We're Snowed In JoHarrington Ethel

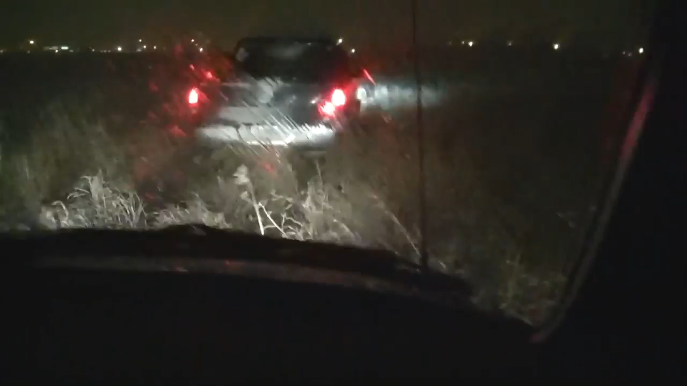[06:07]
You don't got to worry about blurring out the license plate. Yeah, I know. That's why I'm filming it. Look how high these like wheat things are.